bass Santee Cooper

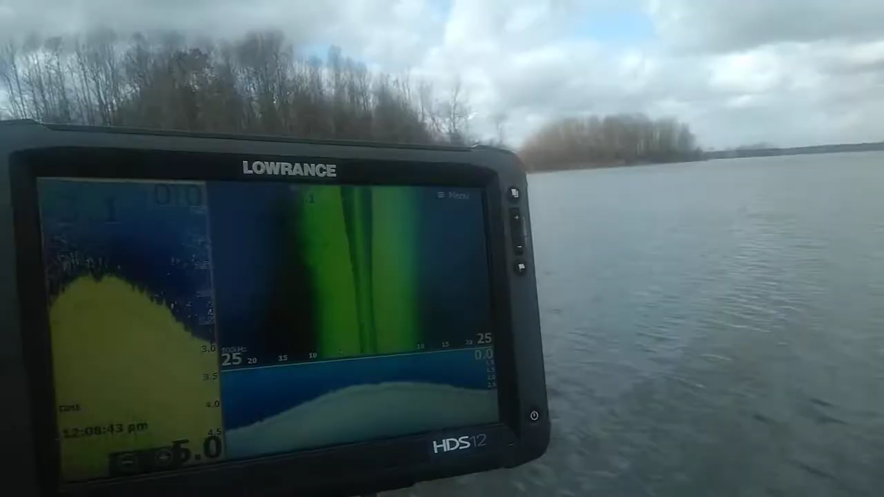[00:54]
Yeah, let's see. Well, we had three foot of water.
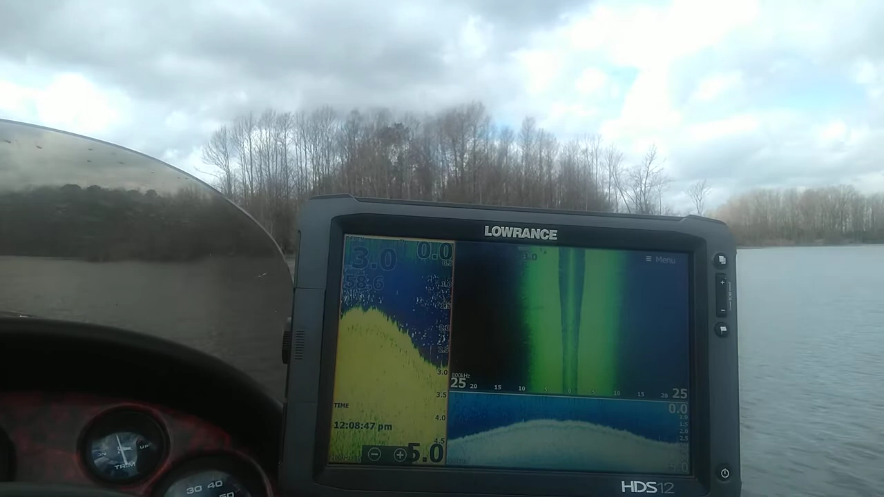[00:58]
We're going to shut her down right here and get on that trolling motor.